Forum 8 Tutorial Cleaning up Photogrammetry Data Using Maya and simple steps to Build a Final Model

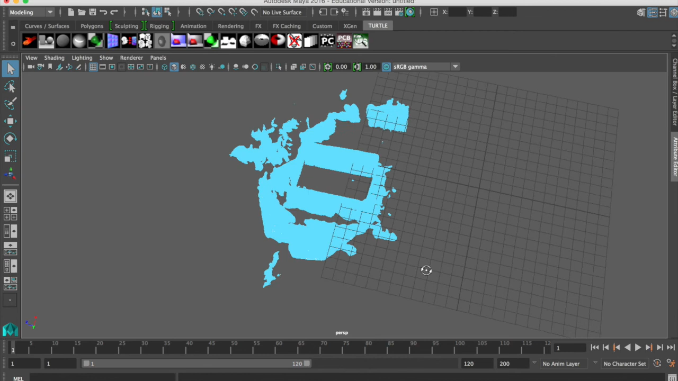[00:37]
Typically the roof never works because of the black material and so you have to kind of model your own roof. So this is a building that we found on campus that was very simple four-sided small
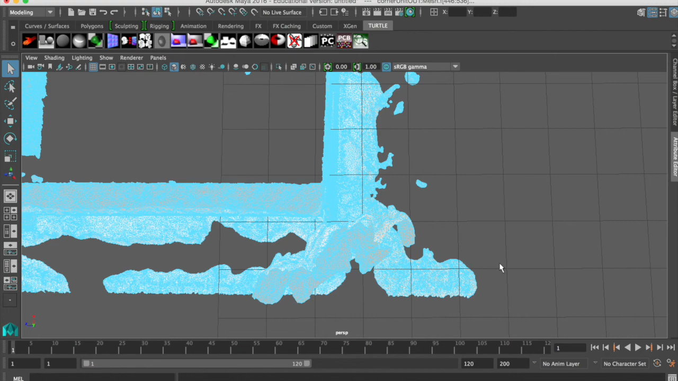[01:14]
Right-click and face and you can select just do a marquee and select them and hit backspace and delete them.
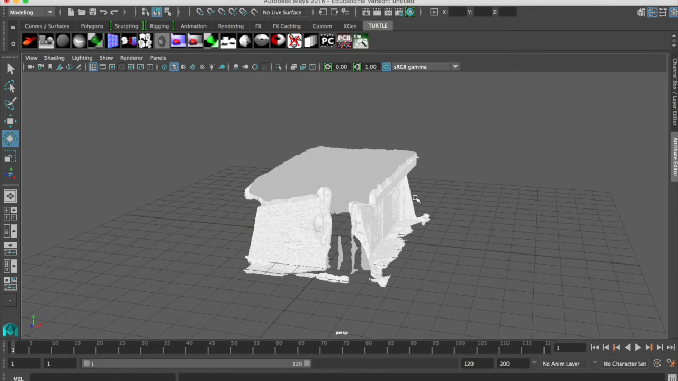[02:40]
So we we're in perspective here.
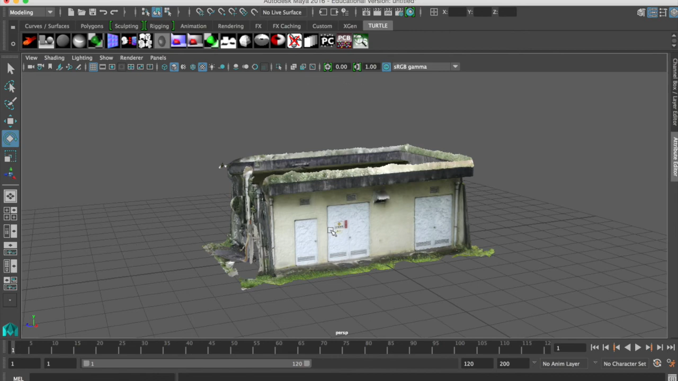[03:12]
So photogrammetry does pretty well with the UV map. It's kind of a chaotic looking UV map if you ever look at it.
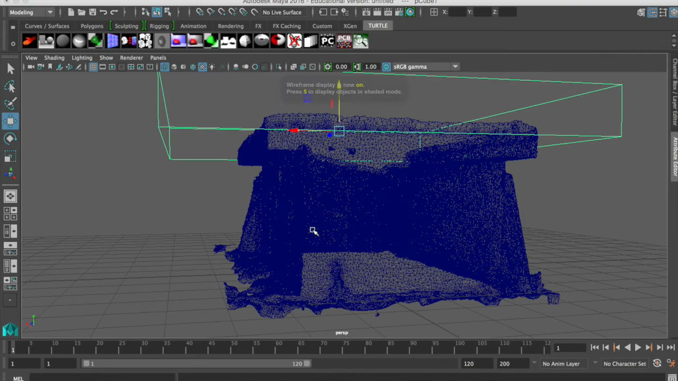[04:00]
And you may want to hit four which we're going to wireframe.
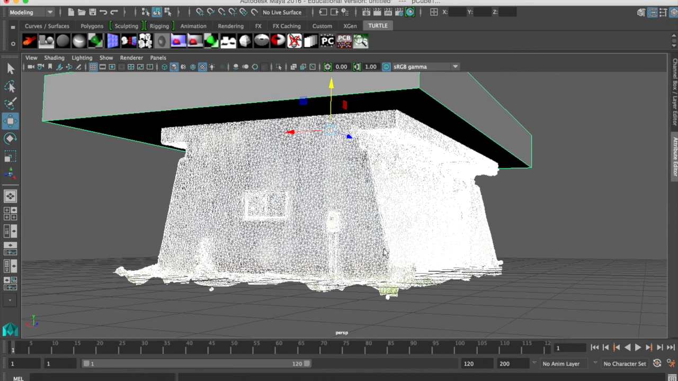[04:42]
You saw that I selected the object and then the the cube and then we went to differences and boolean differences. And then usually this takes about five or ten seconds and it'll strip away the data on the top.
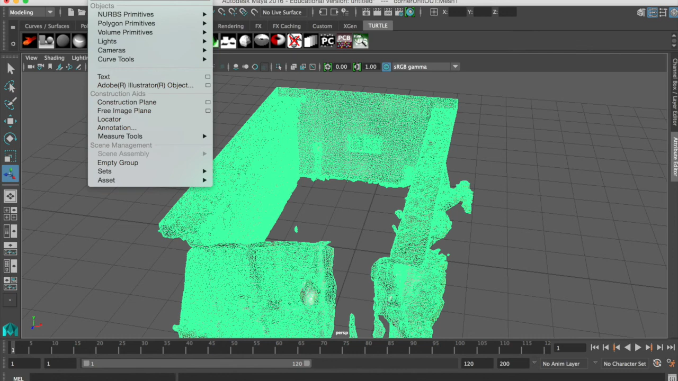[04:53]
So now we have a nice clean shaven top. That's a good start of our model.
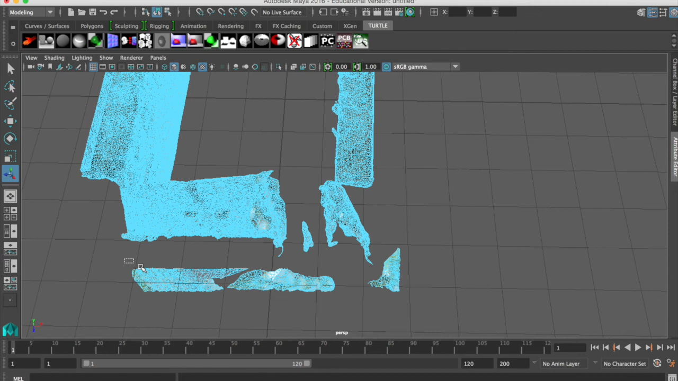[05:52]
I always tell my students to do this because it will, it is prone to crashing. All right. So I'm just going to continue cleaning up. We don't want all that grass in there.
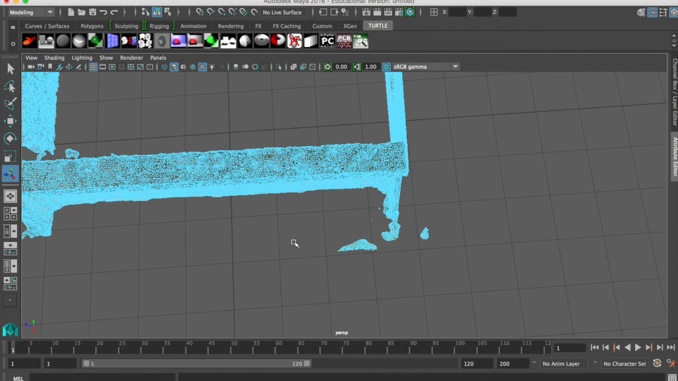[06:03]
You could probably use the default grass or other types of way of putting grass in the environment, but don't model it. That's for sure. All right. I'm just going to get all the little scraps here.
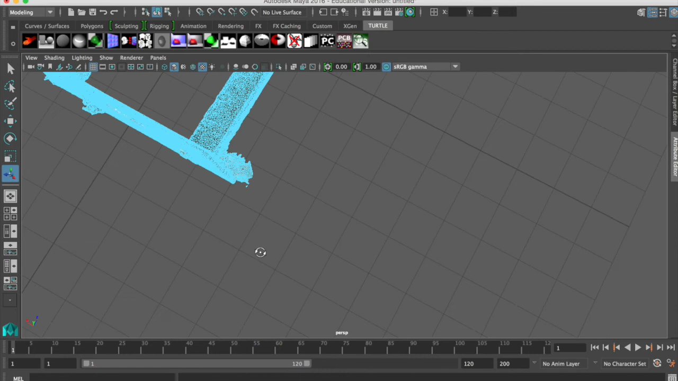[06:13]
Again, that was right click, face, and then I'm just doing a marquee and cleaning up little pieces here and there. You can see this is a pretty high polygon count.
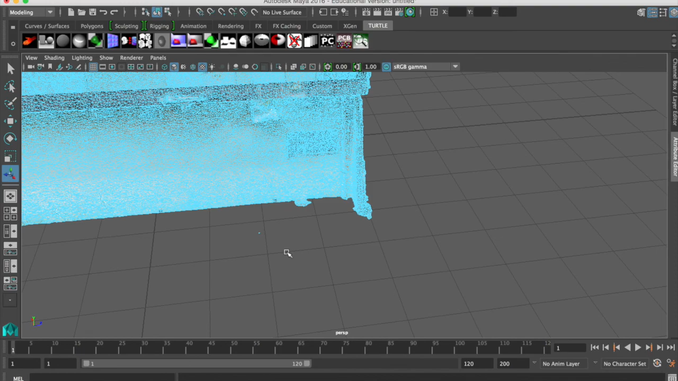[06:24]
Probably really, really heavy for what we're doing.
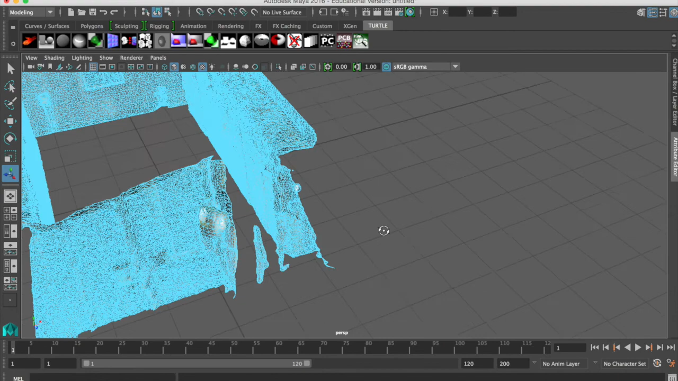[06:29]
But again, if you, sometimes I use this process too, as proportions too, if it's a complicated building,